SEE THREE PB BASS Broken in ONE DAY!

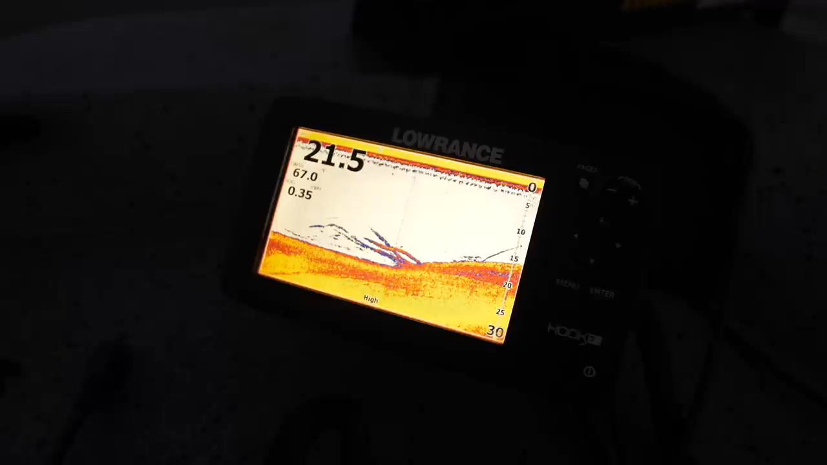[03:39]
Look at that. Oh my gosh There's some big arcs right on this ledge below us right where they're supposed